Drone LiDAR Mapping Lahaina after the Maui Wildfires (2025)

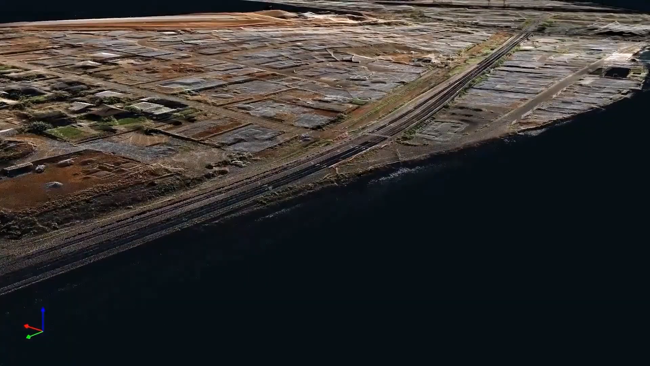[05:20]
traditional surveying methods would take months but with lidar we can generate a complete high